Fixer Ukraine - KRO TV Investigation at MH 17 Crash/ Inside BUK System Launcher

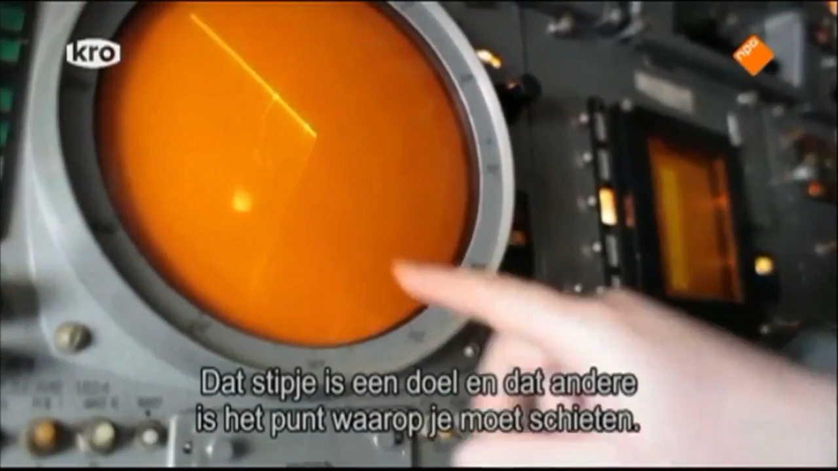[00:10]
Рисочка – это цель, а это упряженная точка, которую решит от ЦВС. Это куда надо стрелять.